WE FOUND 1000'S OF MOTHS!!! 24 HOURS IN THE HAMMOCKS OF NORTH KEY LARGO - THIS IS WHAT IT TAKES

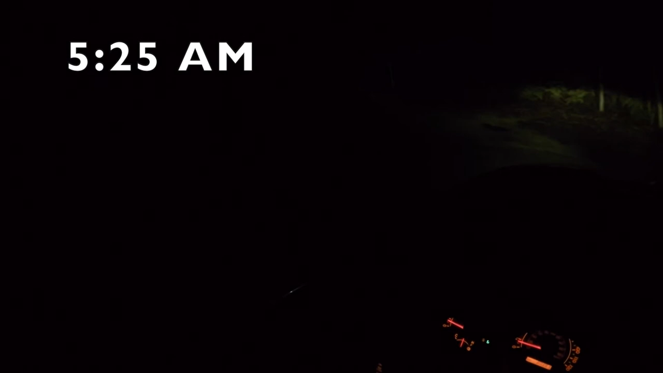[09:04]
And we are coming up on the light sheet over here.